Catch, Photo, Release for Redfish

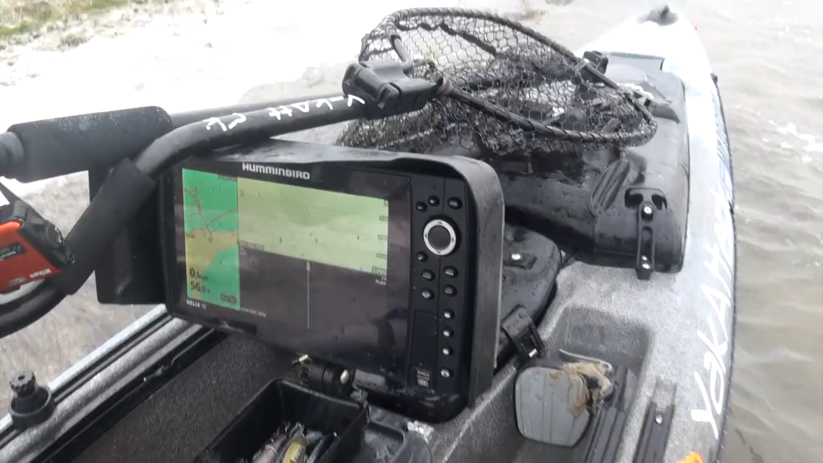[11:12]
I got the Hummingbird Helix 10 there, and I got the transducer underneath. This is the OS pod.